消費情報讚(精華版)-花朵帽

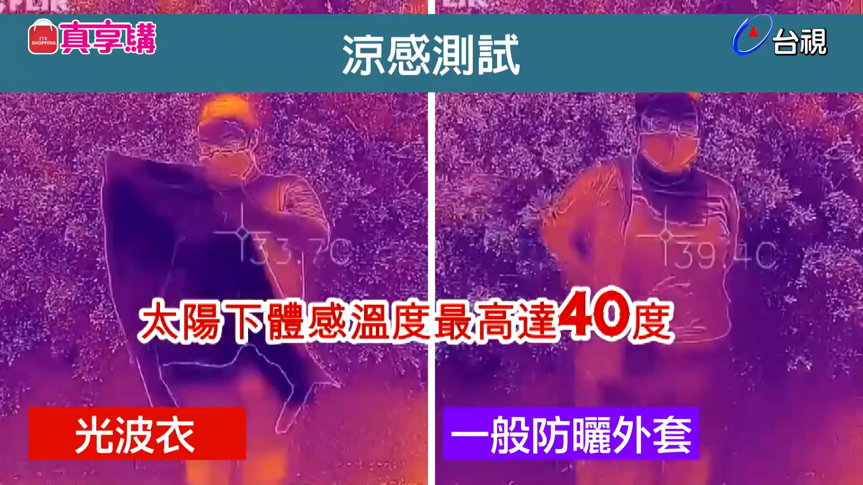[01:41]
的防曬外套穿起來可以溫度到它相差到十度左右馬上降溫十度
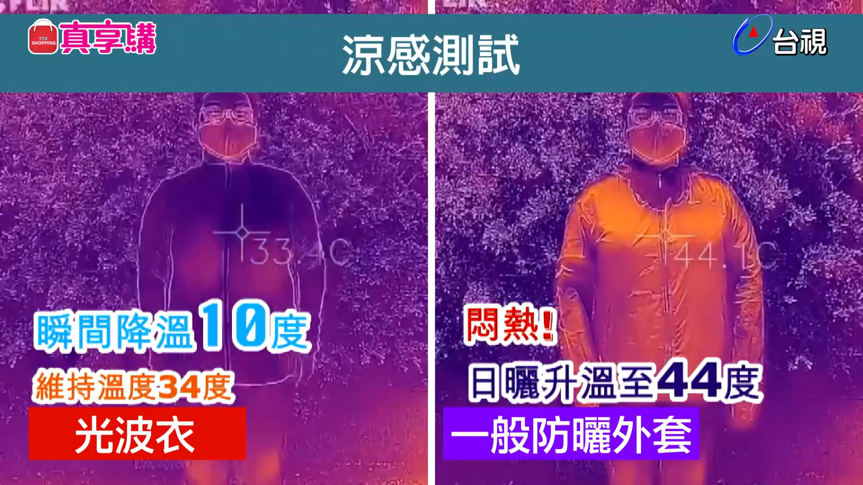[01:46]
耶馬上降溫十度然後那件穿了還更熱